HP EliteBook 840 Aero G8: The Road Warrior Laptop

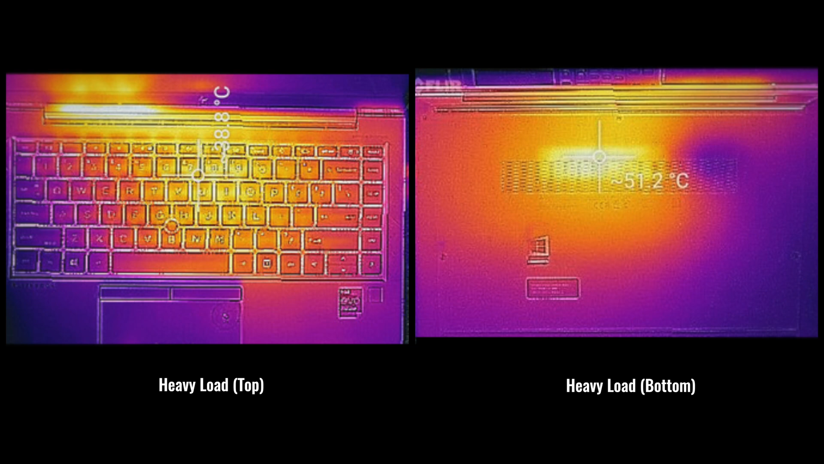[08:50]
get overly hot when it comes to the surface temperatures even under heavy load